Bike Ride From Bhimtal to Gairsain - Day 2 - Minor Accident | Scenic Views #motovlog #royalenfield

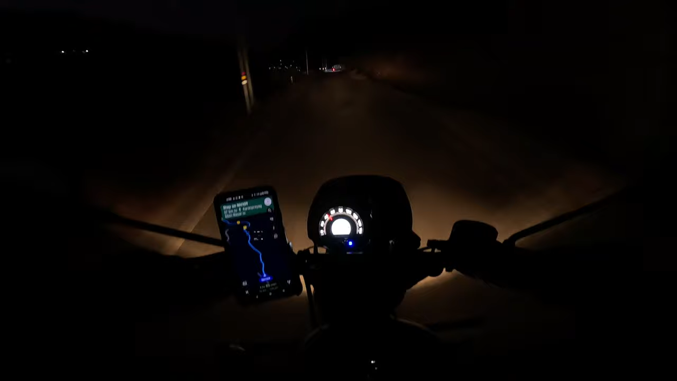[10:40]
सो द करेंट टाइम इज 6:05 PM एंड वी आर स्टिल अराउंड 2 hours अवे फ्रॉम करण प्रयाग.
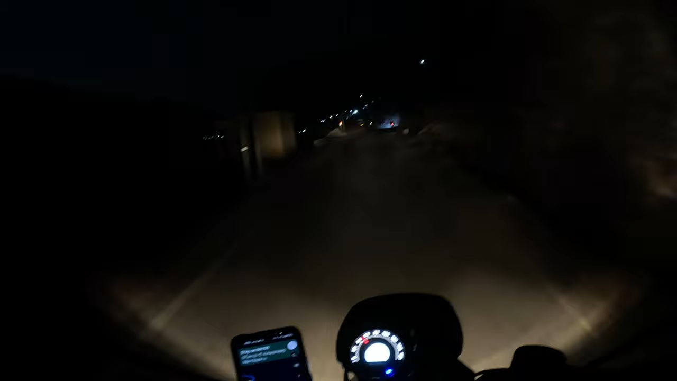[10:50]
अंधेरा हो ही चुका है एंड एक टेंशन ये भी है कि वाइल वी वर इन भीमताल वी नोटिस्ड कि 9 बजे तक सब कुछ बंद हो जाता है उधर. रेस्टोरेंट्स, फूड स्टॉल्स, एवरी थिंग वॉज शट डाउन बाई 9 PM. तो हम लोग को एक ये भी टेंशन है ऐसा ना हो कि हम लोग 9 बजे करण प्रयाग पहुँचे एंड वी डू नॉट फाइंड अ होटल या खाना. So what we are trying to do now is drive to the next good hotel.
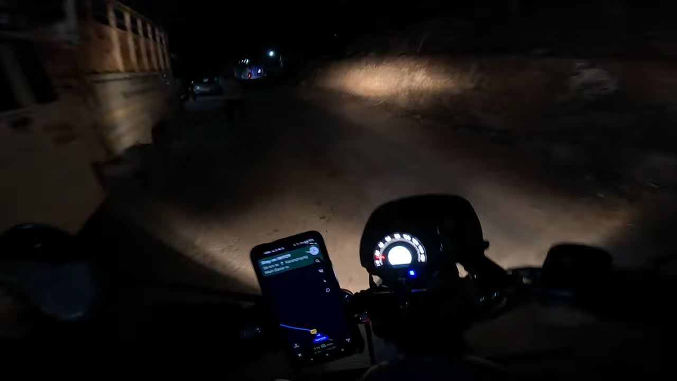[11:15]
So time ho chuka hai raat ke 8:30 baje.